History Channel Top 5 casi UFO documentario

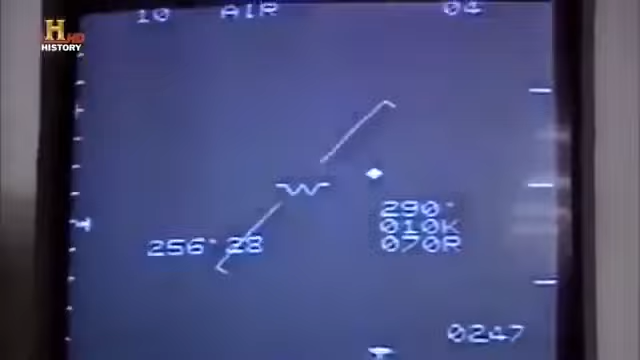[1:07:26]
nodi ed è la più alta registrata gli f16 hanno
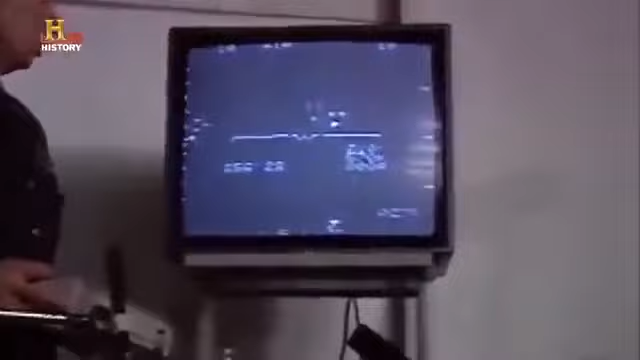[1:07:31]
registrato gli oggetti che volavano a velocità normale ma all'improvviso hanno
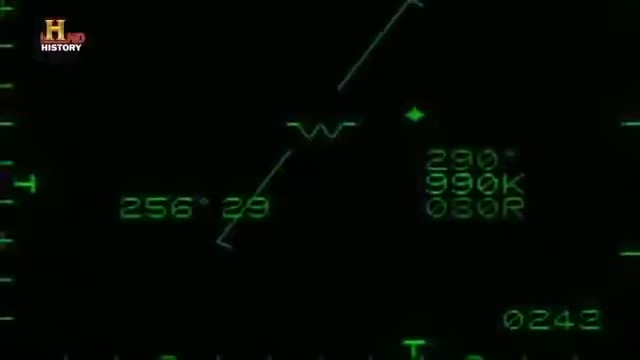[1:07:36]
cominciato ad accelerare ben oltre la velocità del suono questo non può avvenire con un velivolo convenzionale l'accelerazione
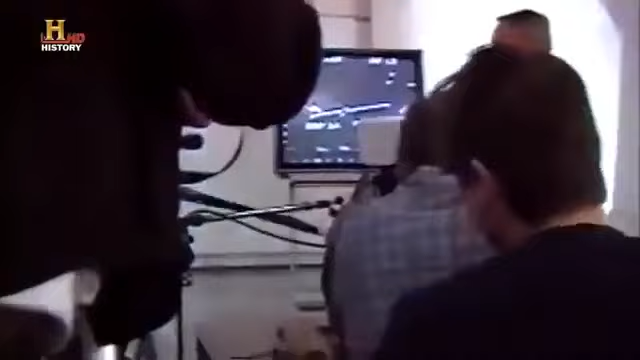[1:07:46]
ha spinto l'oggetto da 150 a 500 nodi in pochi secondi
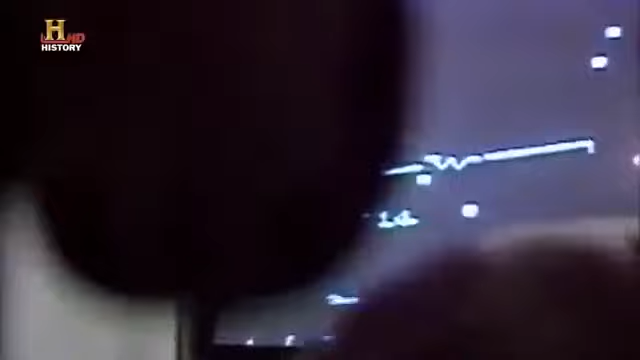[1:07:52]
sfortunatamente solo uno dei radar dei nostri f16 ha raccolto abbastanza informazioni da analizzare e ciò vuol dire che non abbiamo
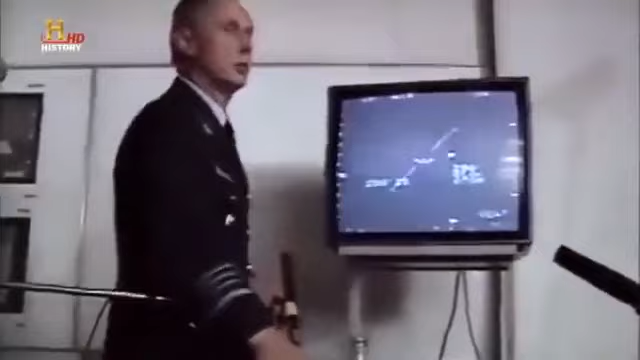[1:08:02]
potuto confrontare i video per escludere le interferenze